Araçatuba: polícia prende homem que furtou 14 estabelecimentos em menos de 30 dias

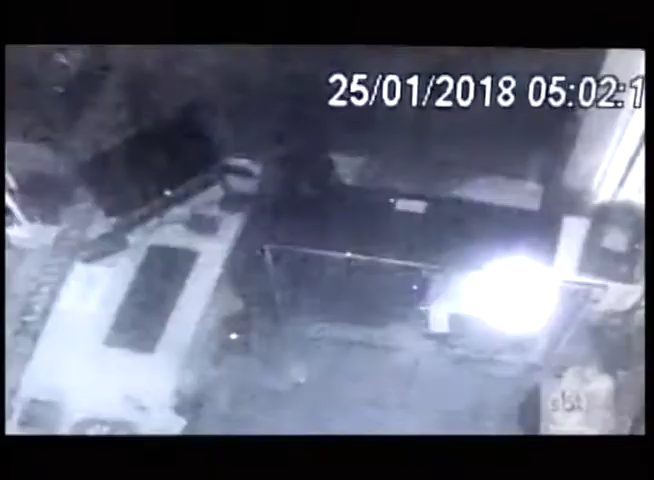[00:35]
vai até o balcão e pega uma gaveta da caixa registradora.
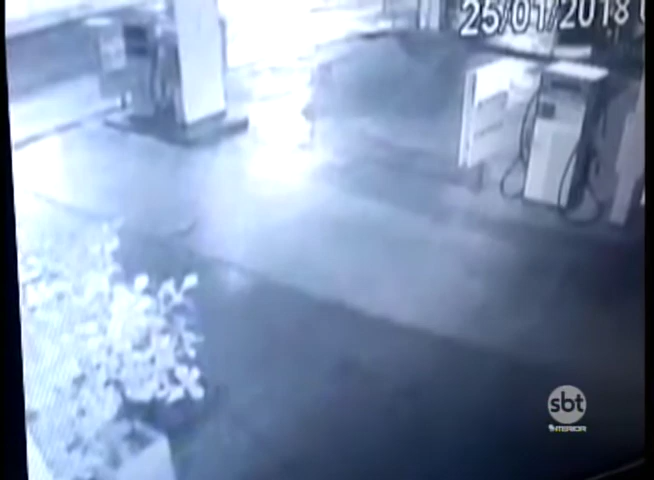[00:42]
Ele foge na sequência, levando 150 reais em dinheiro. Onde foi deflagrado uma operação para o cumprimento de vários mandatos de buscas.
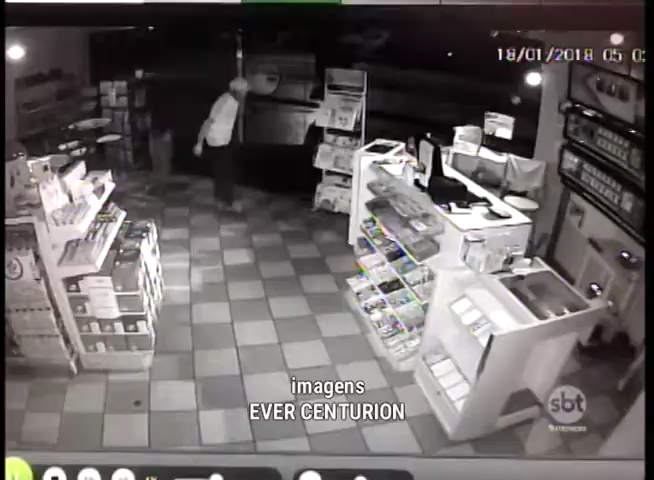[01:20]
Nas imagens, é possível ver quando o criminoso entra na loja de conveniência. Ele parece bem apreensivo.
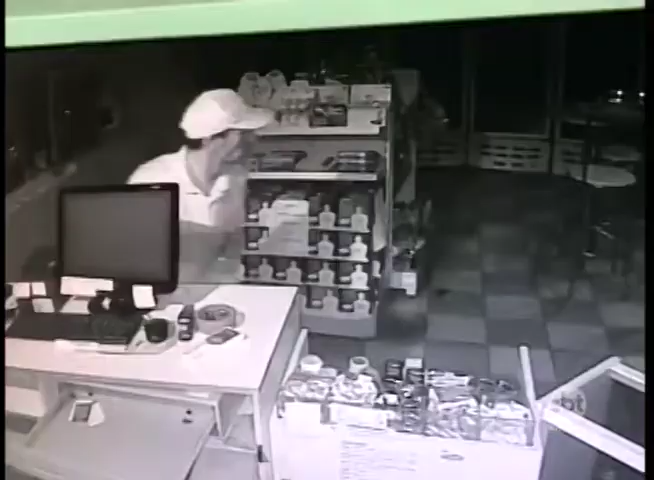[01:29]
Vai direto ao caixa e começa a pegar tudo o que vê pela frente.